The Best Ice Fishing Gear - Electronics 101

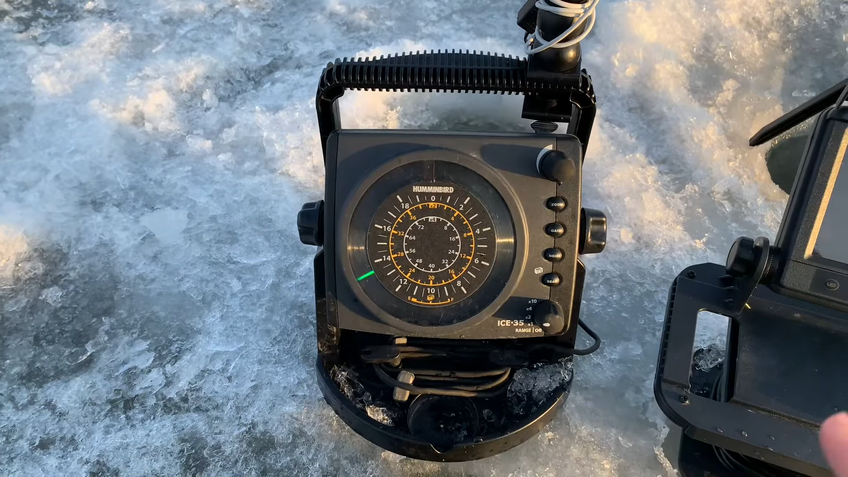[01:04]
I will just not even go fishing. I mean, even though I've got a camera, which we're going to talk about, this has been my go-to electronic for probably at least, I would say, 10 years.
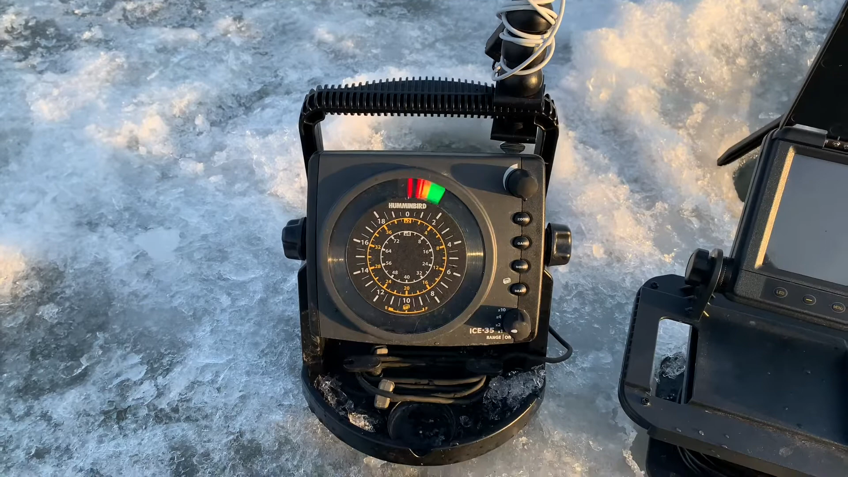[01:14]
It's a pretty basic and simple setup. I'll kind of walk you guys through how to use it.
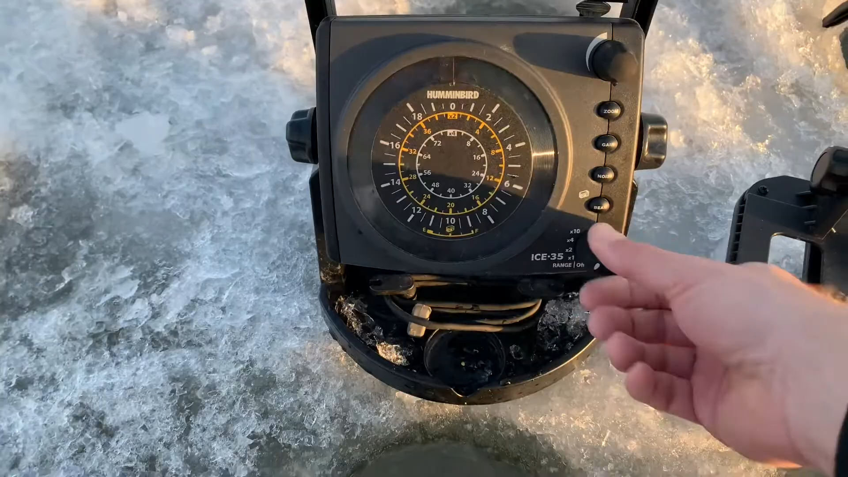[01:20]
So you got the transducer in the water.
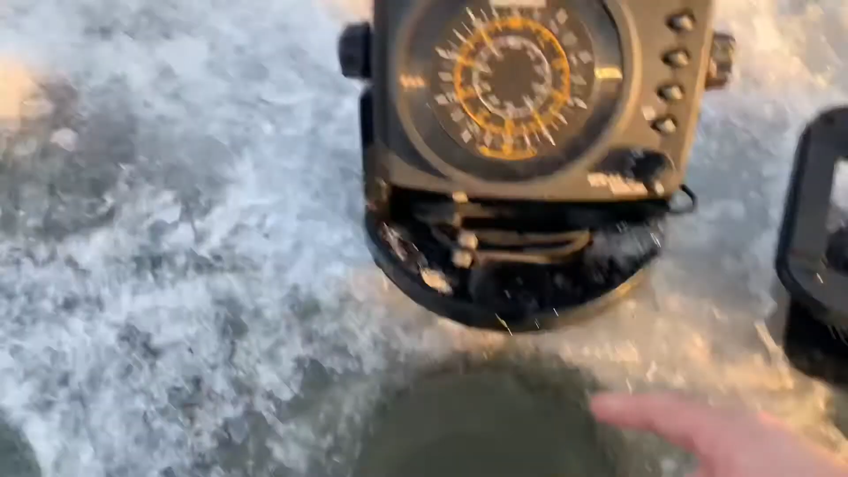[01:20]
It's actually behind the hole. I like to have it not in the same hole that I'm fishing in just because I don't want the line to get wrapped around it. But what you've got here is you've got these, these different functions or these different depths.
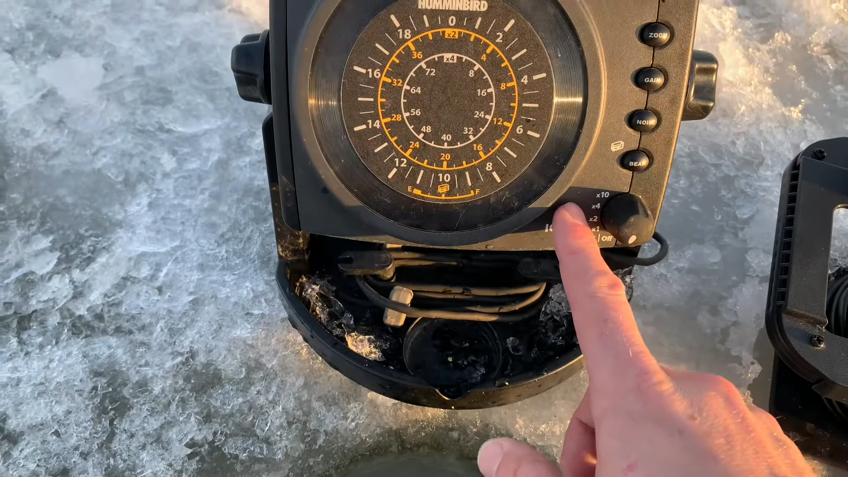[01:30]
Okay. So you've got one X, two X, four X, 10 X, and those relate to the dial here on the center.
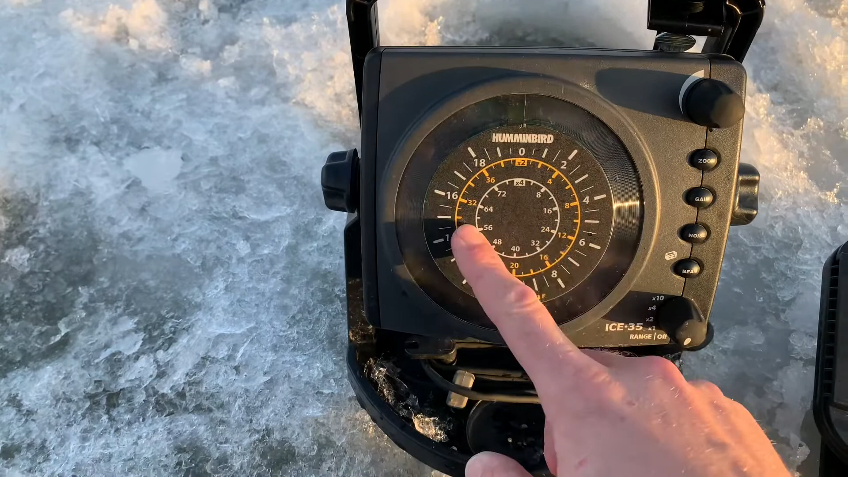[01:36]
Okay. So when you first turn it on and you're at this one X, you're looking at this white outside dial.
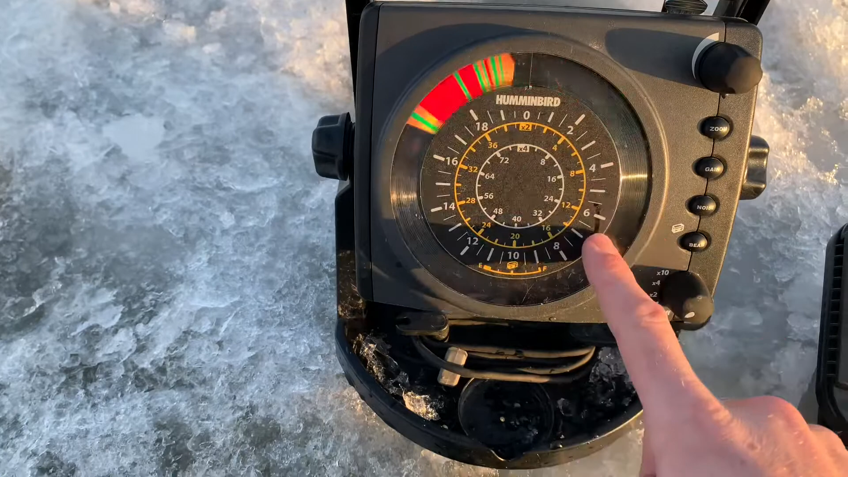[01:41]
Okay. So what you want to look for is hard bottom. Now I know hard bottom here is about 15 to 16 feet.
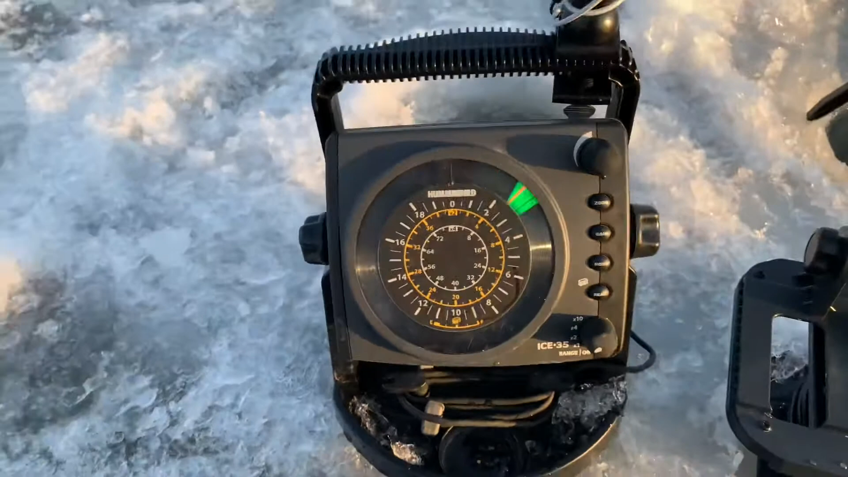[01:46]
So if you look right here, you can see this really hard red line.
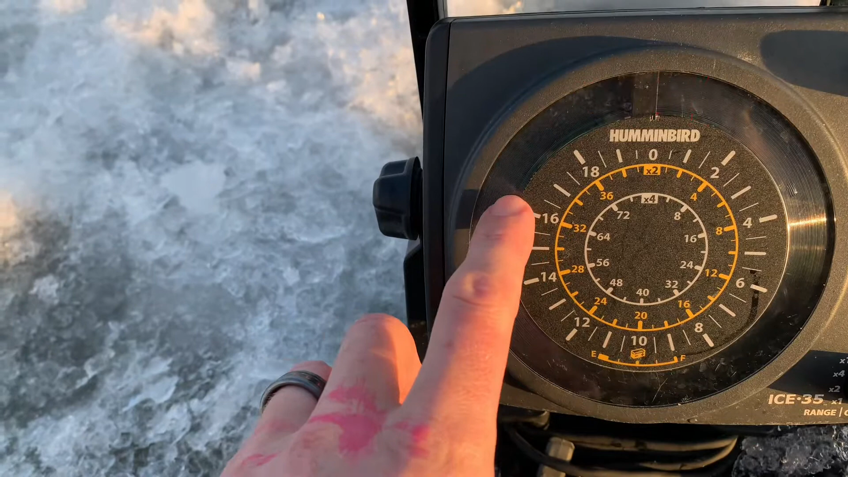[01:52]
That's bottom. Anything above that is fish. So there's basically fish from 14 feet right down to about bottom. It can be kind of hard to tell with weeds. And it's really hard to tell actually through the camera because it's rotating a little bit differently.
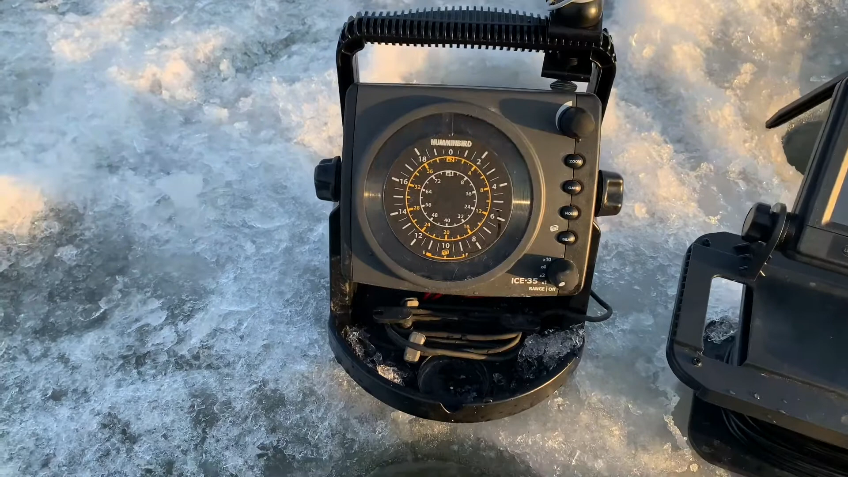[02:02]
But if you increase this two times two, now you move to this inside dial here. So now you're on this yellow dial. If you turn it one more time, you're into this white dial here.
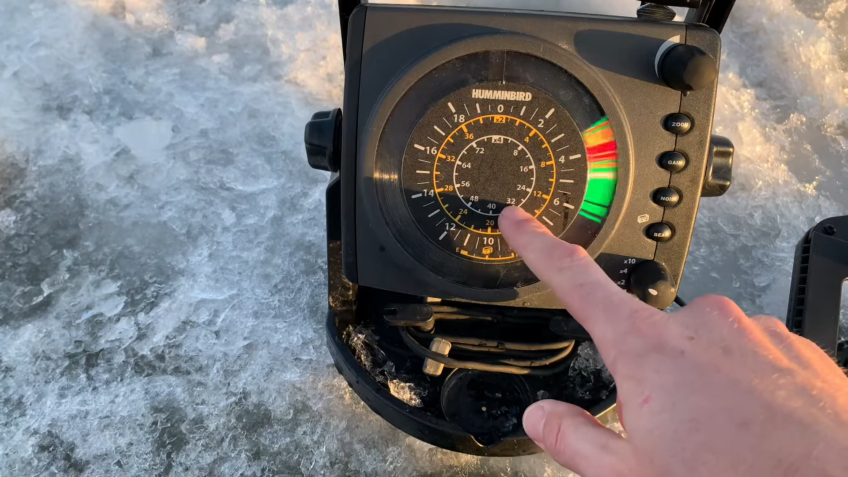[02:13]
And then if you turn it one more time, you're into the super dial here.
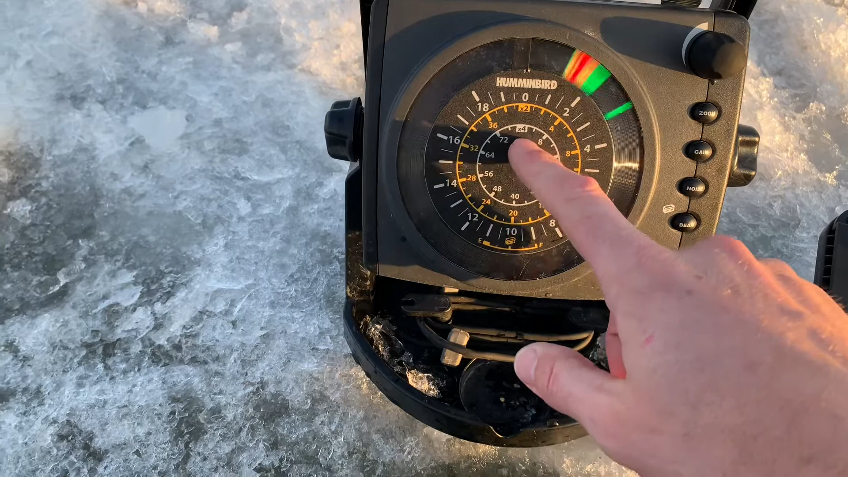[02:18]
So now you're, you know, basically our depth is right here. This is times four.
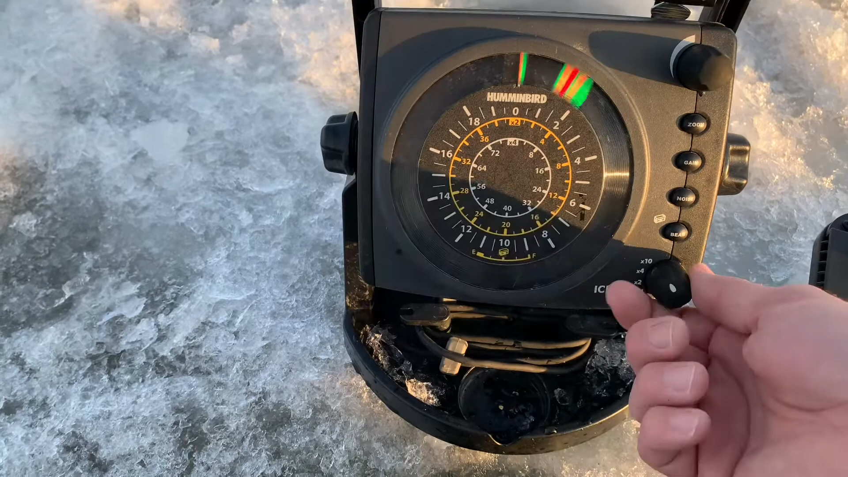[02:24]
So you can see and get pretty deep, but that's just kind of the basic functions to get your, get your started or yourself started. If you push down and hold this beam button, it actually shows you the battery life. So you can see the battery life. It's still full. Let's talk about that in a second. And then you've got your zoom and you've got your gain and then you've got your noise.
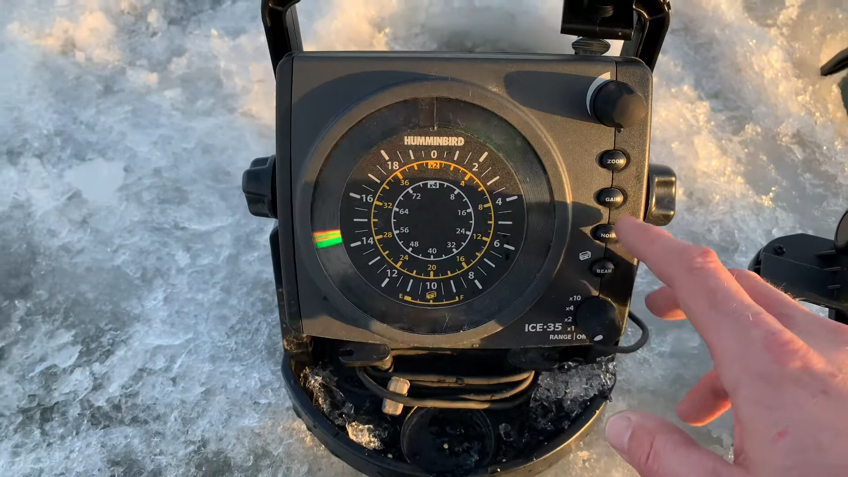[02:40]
So your noise is what you want to adjust. If there's other people with fish liners that are close by, I typically set this thing once and don't mess around with it. Your zoom is you can actually zoom in on certain areas. I tend to keep it zoomed out and yeah, your gain, you can just kind of play with this as you see fit. But one of the dials that you definitely want to mess with is this top one here. So this is kind of your sensitivity. You can increase it or you can decrease it so you can see the fish and you can see your lure dropping down. So that's kind of some of the basic functions.